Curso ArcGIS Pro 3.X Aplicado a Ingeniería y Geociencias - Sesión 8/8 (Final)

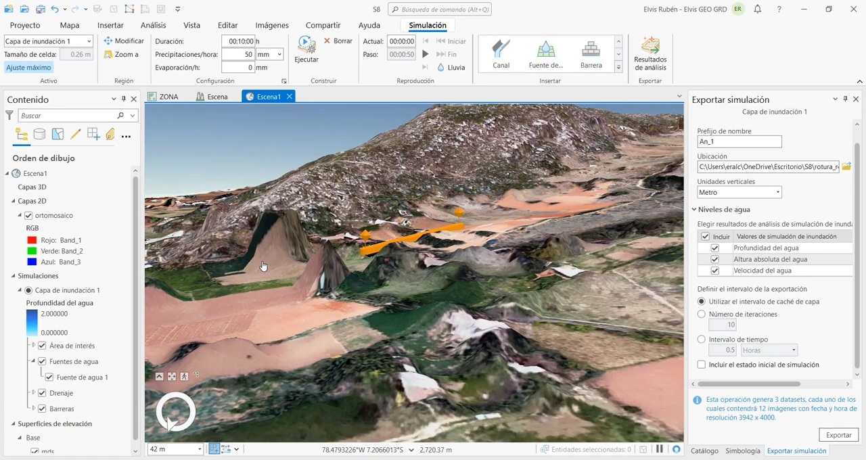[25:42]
En esta parte también vamos a suponer que todas estas casas tienen una muralla.
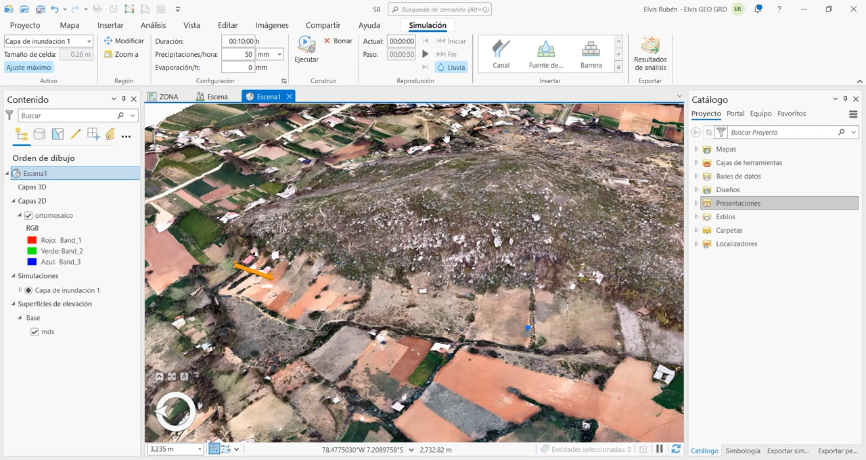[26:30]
Veamos cómo ha quedado esta simulación. Ejecutamos. Ahí está produciéndose. El desborde del río.
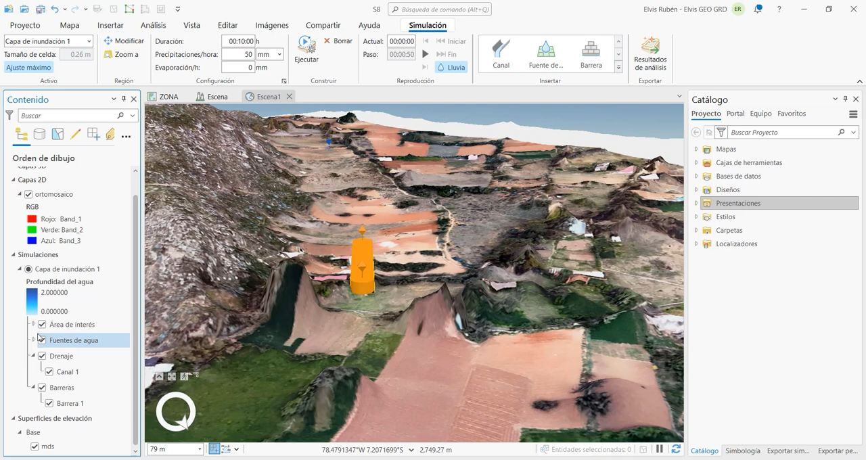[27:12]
O incluso la fuente del agua. Modificar. Y coloquemosle 20 metros por segundo. Guardamos. Y ahora ejecutemos la animación. Para ver cómo está quedando.